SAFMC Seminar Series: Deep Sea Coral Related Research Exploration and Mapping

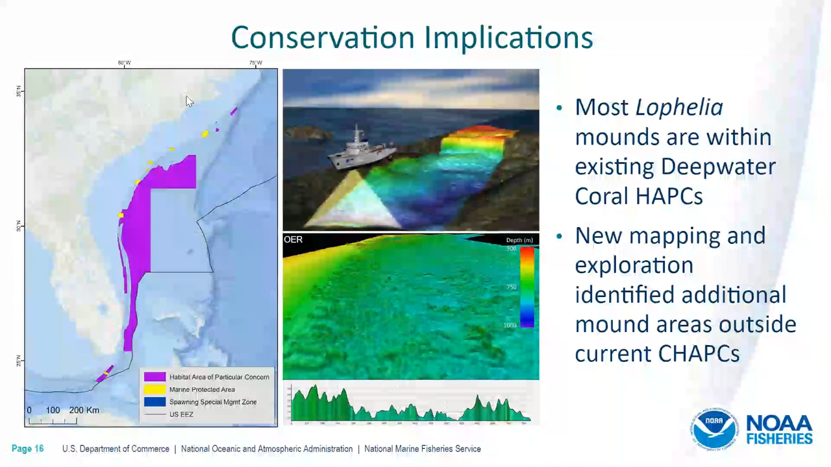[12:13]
These new findings underscore the foresight that the South Atlantic Council had to already have protected what we now think is the largest deep sea coral reef province discovered to date, which is really impressive. Most of the newly discovered reefs occur within existing habitat area of particular concern boundaries,
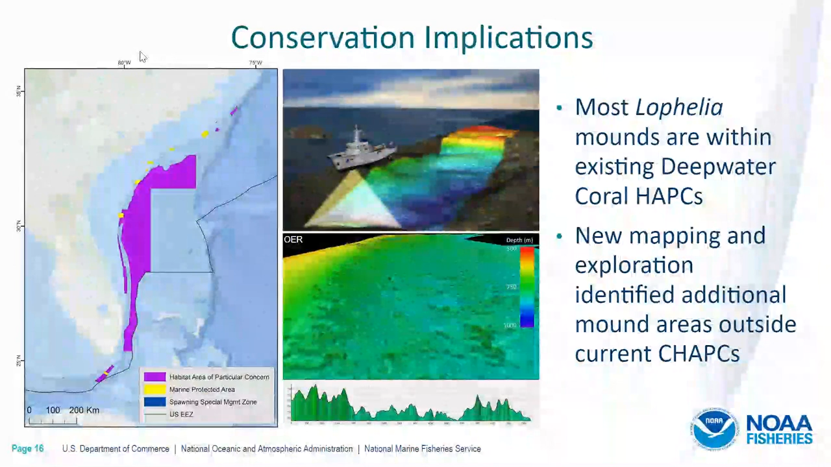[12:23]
but some rich mound areas extend beyond those current protections. Another initiative focus was on a system of submarine canyons off North Carolina, including the first surveys of a few of these canyons.
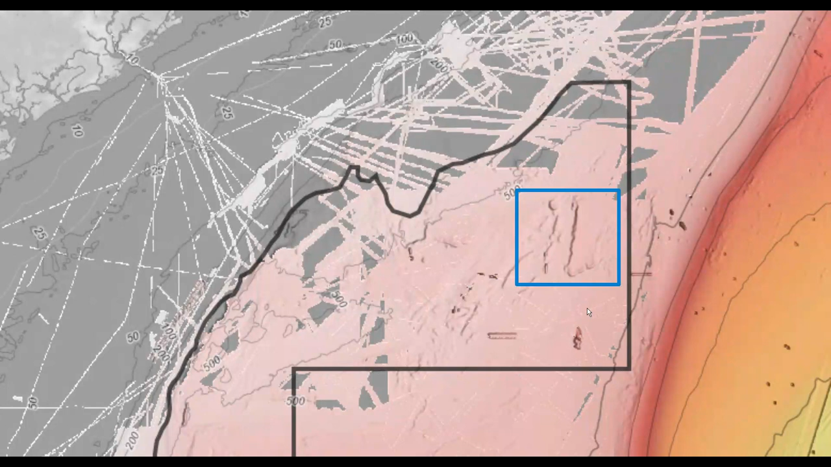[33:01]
So this area here is that Richardson Reef complex that Heather alluded to, which we initially saw in the mapping data, like, ooh, this looks like somewhere that should be pretty interesting. I think we should further explore.
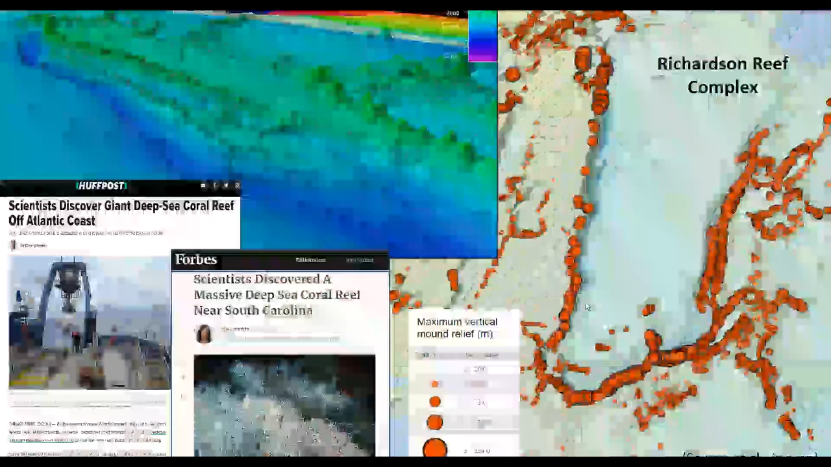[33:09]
And it garnered a lot of interest from the scientific community, as well as from some major media outlets. It's this huge reef complex that is right in our backyard. And on this right side here, you can see a model that was generated by one of my colleagues, Derek Sowers, as part of his doctoral work,
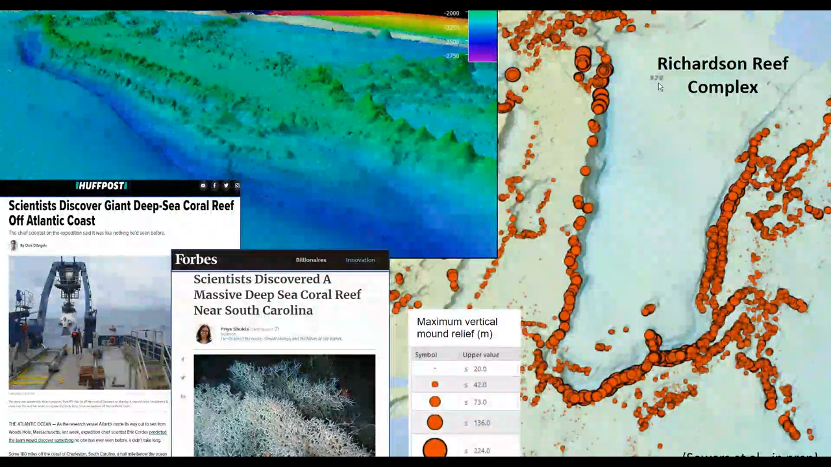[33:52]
where he looked at the maximum vertical mound relief and was able to plot that. And he's done this for the majority of the Blake Plateau and is continuing to refine those results with the new data that we've collected
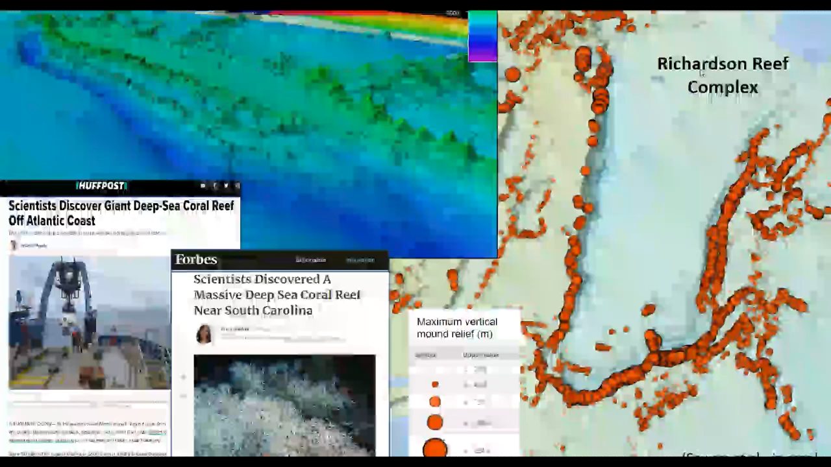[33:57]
since closing out our campaign. This area is the Million Mounds, as we've been calling it. It's a little unofficial moniker at the moment, but you can see all of these different coral mounds throughout this Million Mounds province. So each one of these we figured was probably some sort of lophelia mound.
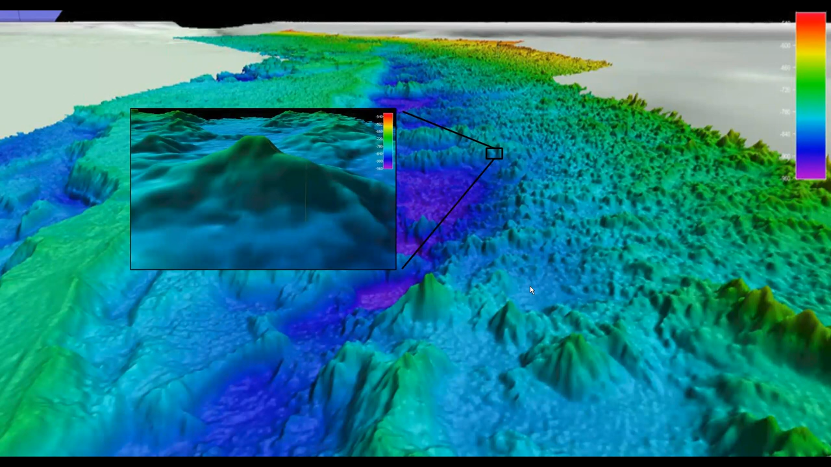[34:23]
And then we were actually able to go down in ground truth and see that that was the case for this.
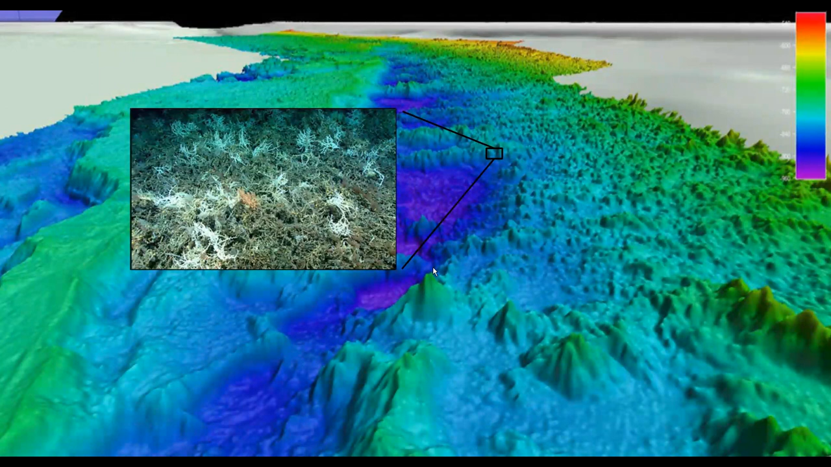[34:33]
It's this extremely impressive and very biologically active and rich environment.
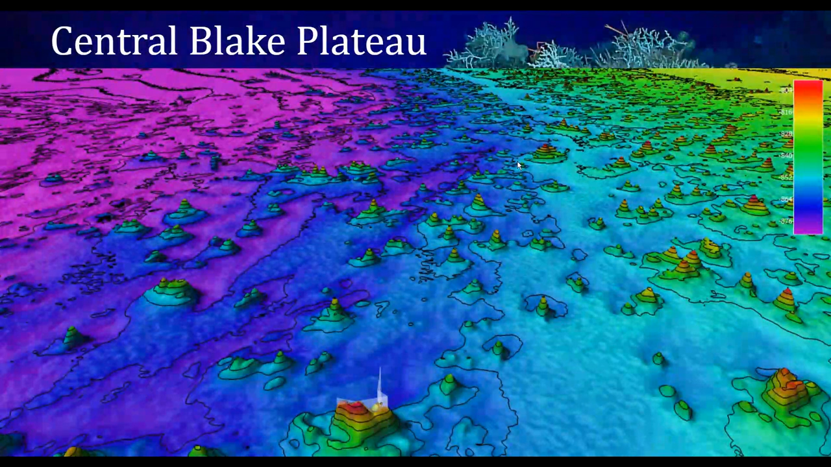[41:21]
as some of the coral mounds are a little more spread out and they vary in their relief and their size and shape. And another aspect of it is it's a little bit further away from the Gulf Stream. So we're seeing some different things. It's not as lophelia dominated as some of the other regions, but that it's still a very prevalent area.
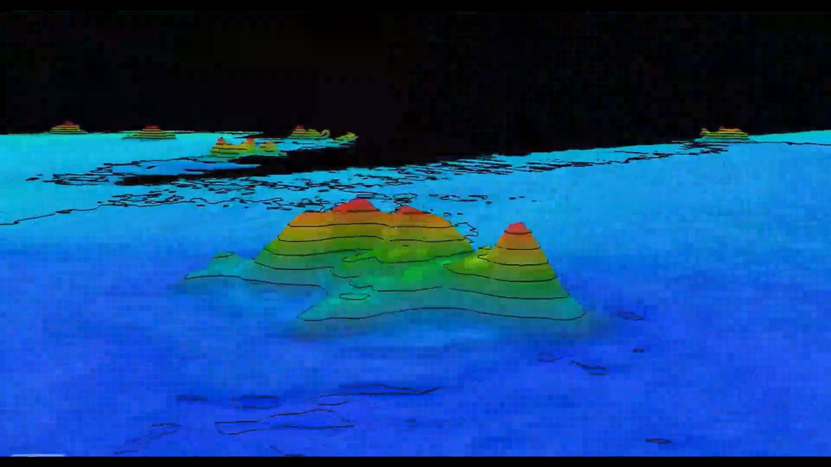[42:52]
And looking at the bathymetry data, you can pinpoint some of these areas and start to make determinations about what you think you might see in these different depth ranges.
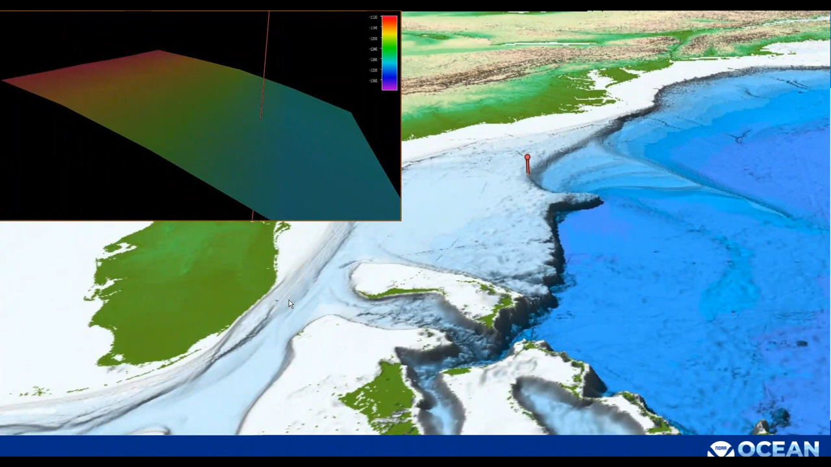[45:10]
And so looking at the satellite data, we thought it was more of a gradual drop off. As somebody that looks at bathymetry quite often, this does not excite me when you see that. But when we went out there and actually collected the data, we saw that it was much more interesting. There is a lot more vertical relief. This image is vertically exaggerated slightly, but that drop off is pretty intense, and it provides a different habitat
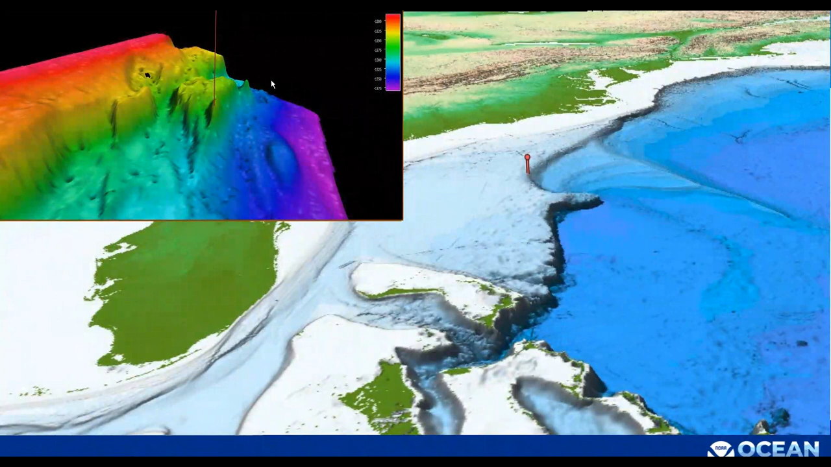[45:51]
for so many different organisms in that area, depending on the depth range you're looking at and the sheerness of these cliffs and drop-offs. And so you can see just some of the diversity that we were seeing on this Blake Escarpment throughout these expeditions.